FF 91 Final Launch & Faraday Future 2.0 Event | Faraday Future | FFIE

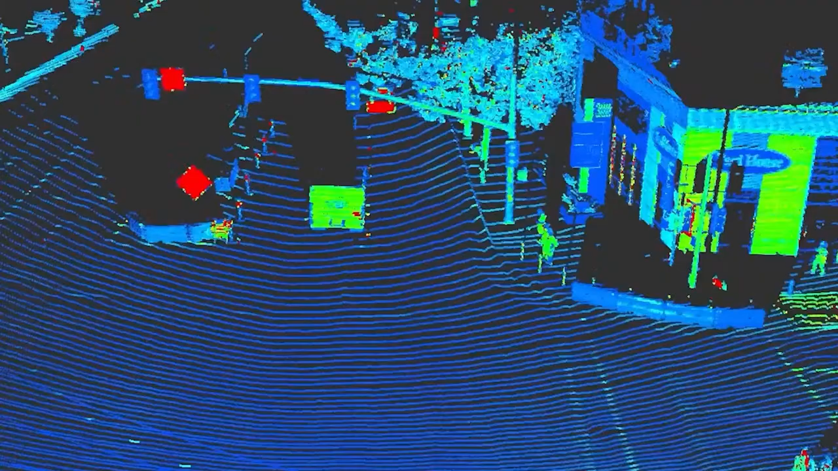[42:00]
FF is the first automotive OEM
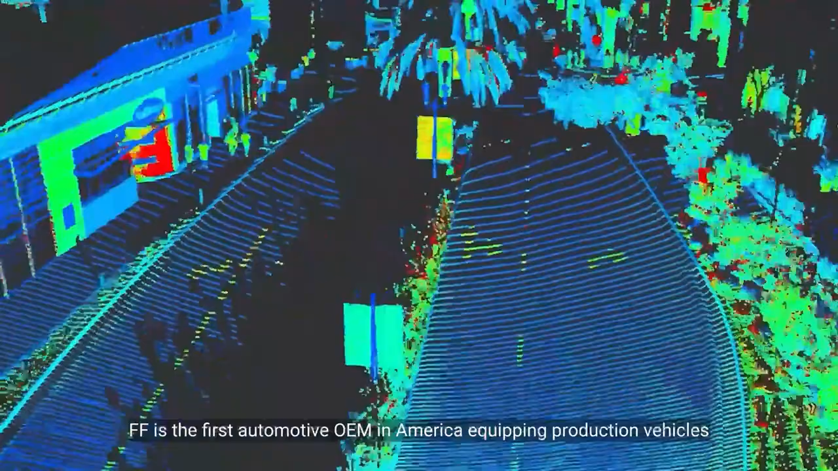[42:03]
in America equipping production vehicles with a high-resolution ultra-long-range LiDAR.
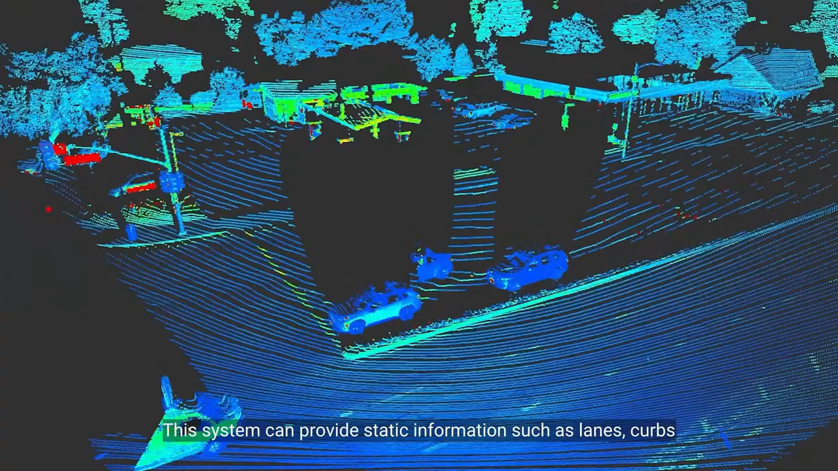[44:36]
This system can provide static information such as lanes, curbs,
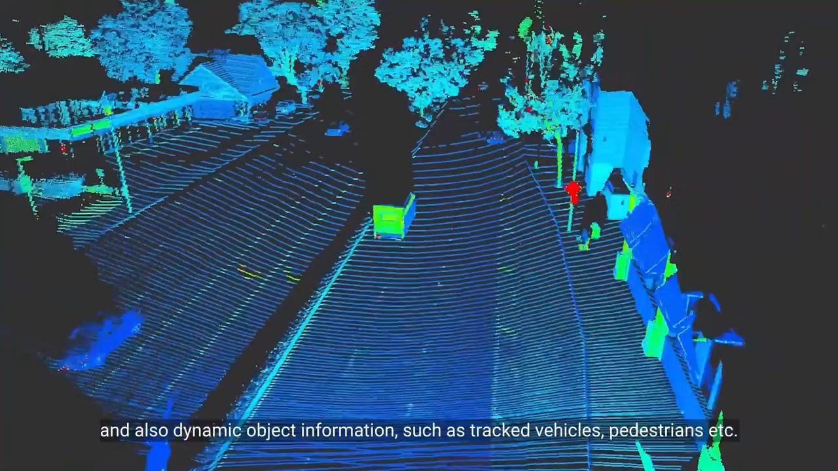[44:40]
and also dynamic object information such as tracked vehicles, pedestrians, and extra.
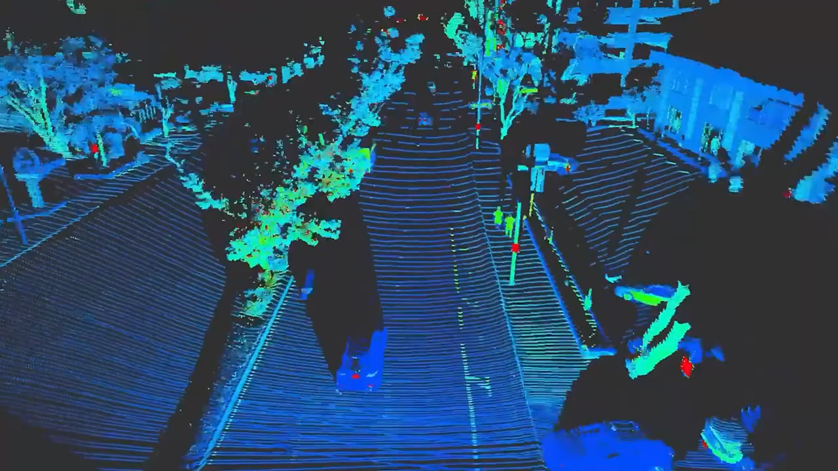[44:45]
The dynamic objects will be further processed by our motion transformer
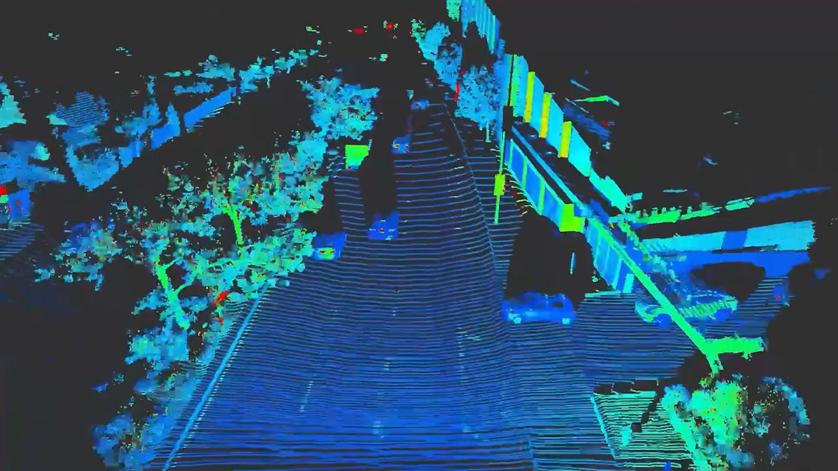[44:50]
to generate the predicted trajectories of the surrounding objects. Our mapping and localization module is highly adaptable.
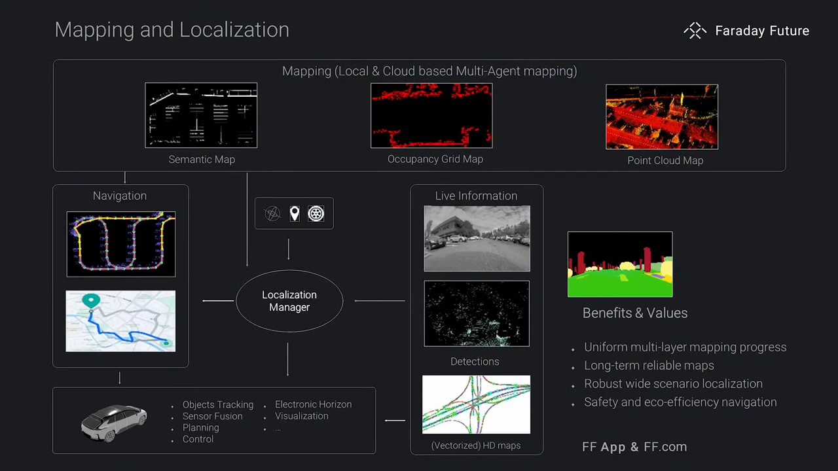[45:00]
It not only works smoothly on public roads,
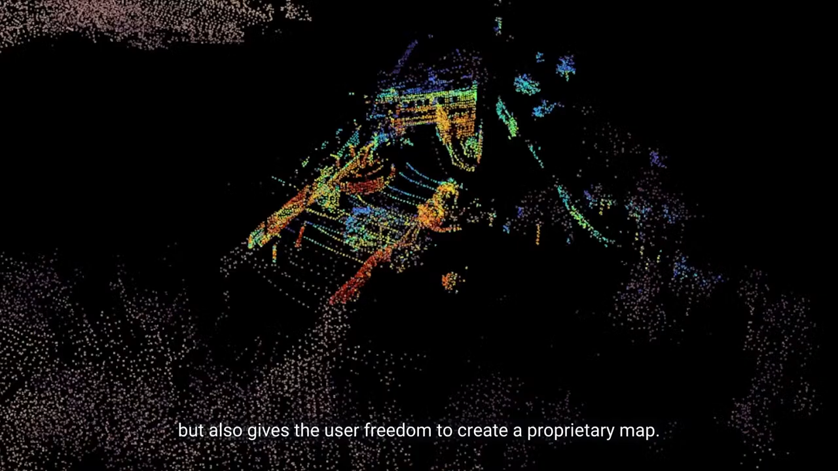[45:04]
but also gives the user freedom to create the proprietary map.
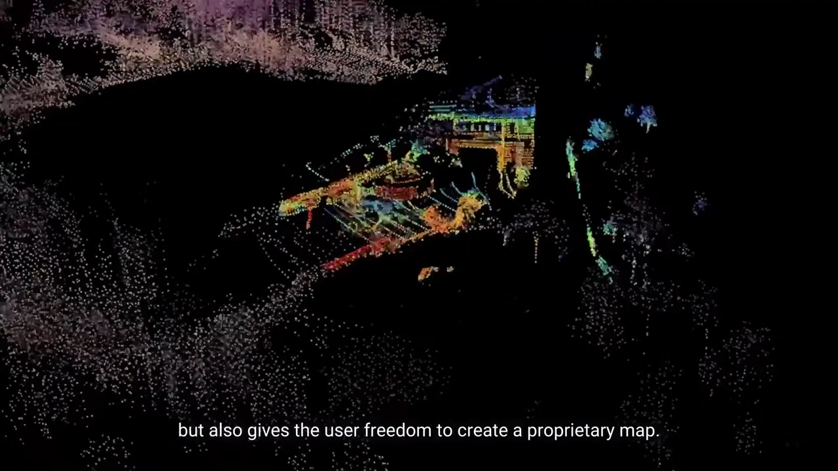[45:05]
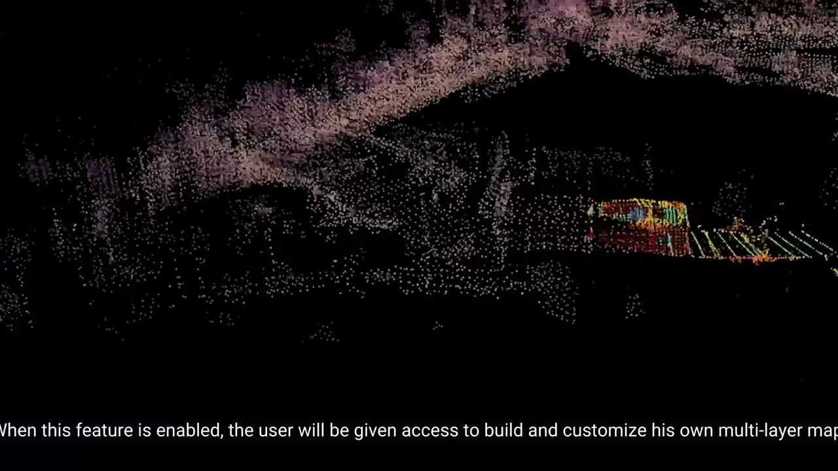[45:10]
When this feature is enabled, the user will be given access to build and customize his own multi-layer map based on cameras,
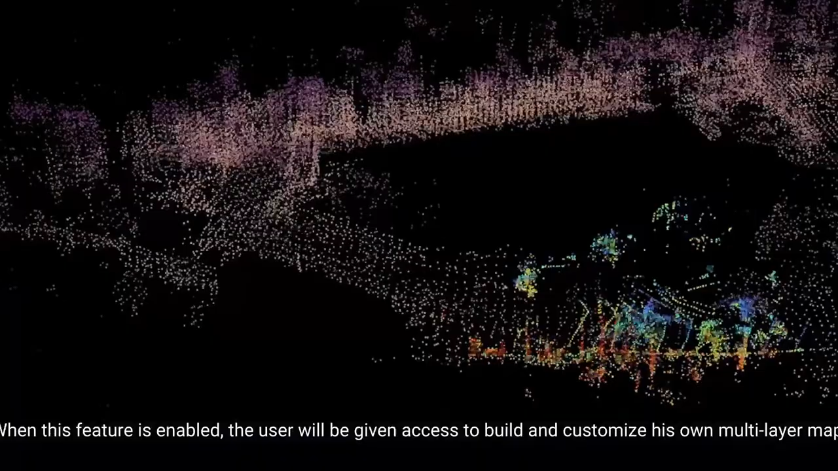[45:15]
LiDAR, odometry, and semantic information.
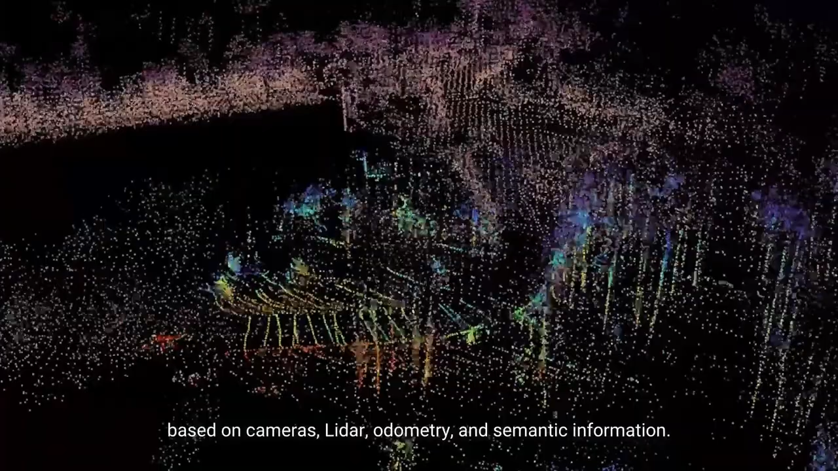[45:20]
This customized map will enable efficient navigation
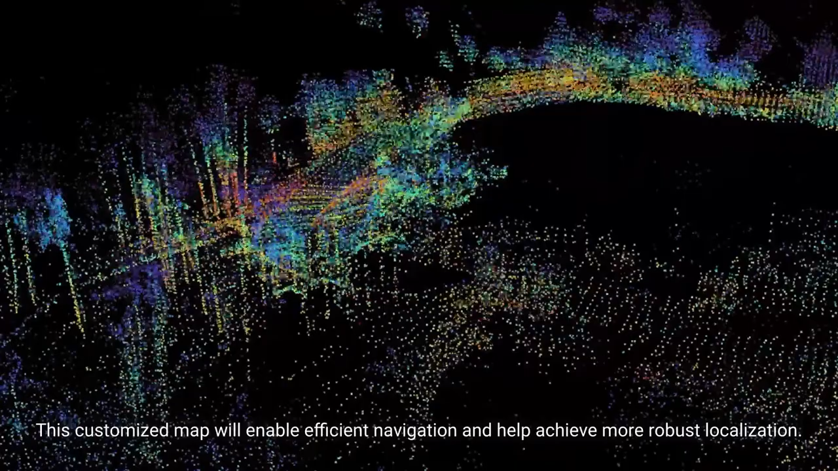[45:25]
and help achieve more robust localization.